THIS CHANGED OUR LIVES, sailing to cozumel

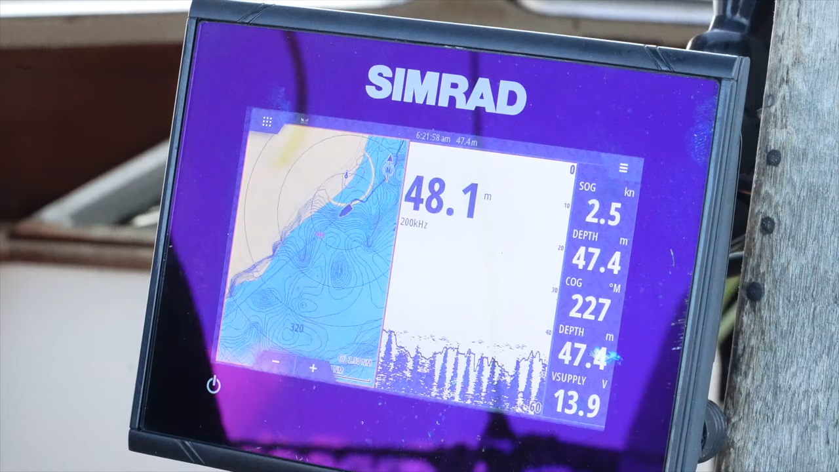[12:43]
On screen: speed 2.5 kn
We see the difference on our chart plotter immediately as we came in towards shore a little bit. The trade off, of course, is that we are closer to shore. There's not like anchorages along the way that much.